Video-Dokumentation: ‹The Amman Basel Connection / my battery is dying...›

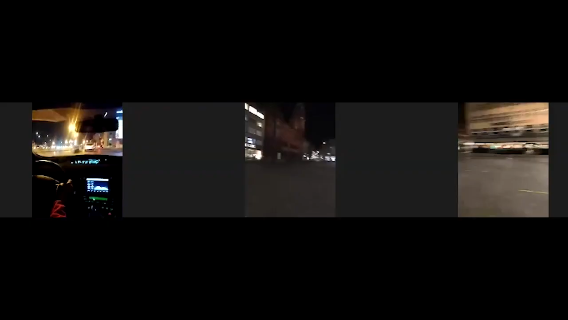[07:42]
Then this would be our Rathaus, which would be called the...
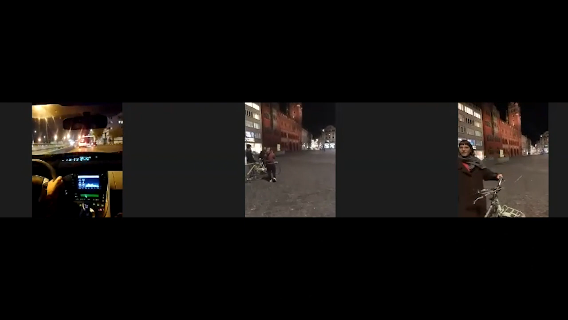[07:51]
no, it's not the Red House, it's the Ein Rat, it's a council house. Yeah, probably a council house. It's red, as you can see, and it's very old.